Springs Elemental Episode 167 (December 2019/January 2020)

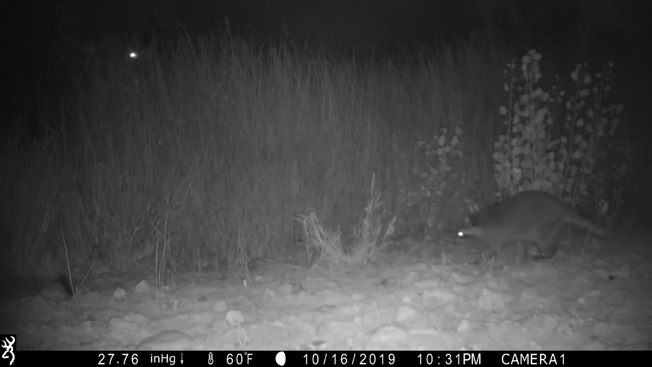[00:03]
It's the one place in Las Vegas where wildlife takes refuge.
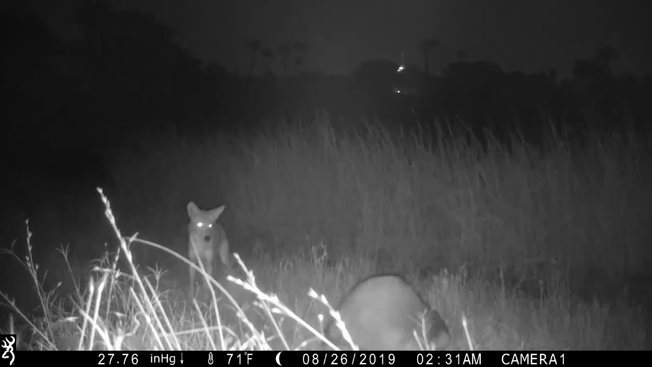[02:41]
These cameras help us capture the wildlife in their natural state, giving us eyes on animal activity that we may otherwise miss, and giving us the chance to catch some new visitors. So recently, we got some footage of raccoon activity down in our wetland. So, and that was really interesting.
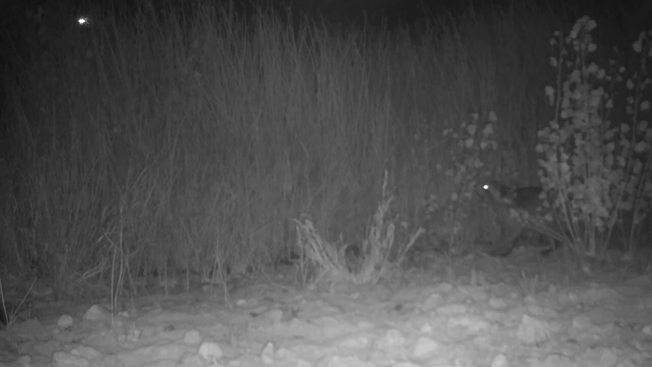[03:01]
That was new to our species list here at Springs Reserve. We hadn't had a recorded observation of raccoons on site. And you can definitely find raccoons here in Southern Nevada, and it's going to be more associated with water. It's just not a common species like maybe you might find more back east or in the Midwest where you'd find them a lot more out and about.